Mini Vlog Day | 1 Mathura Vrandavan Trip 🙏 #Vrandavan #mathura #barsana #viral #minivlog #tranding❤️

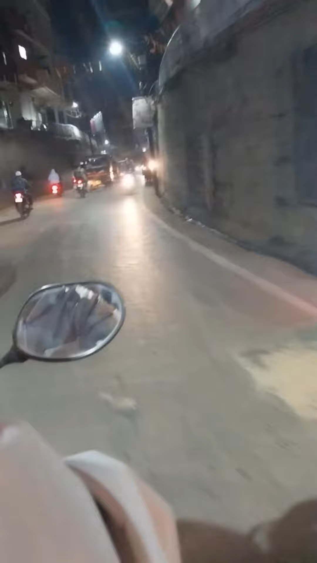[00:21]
ये आ गया परकोटा वन वे। परकोटा वन वे में ट्रैफिक बहुत होता है, ये देख सकते हो आप आने जाने वाले। कि फाइनली मैं रेलवे स्टेशन पहुंच चुका हूं।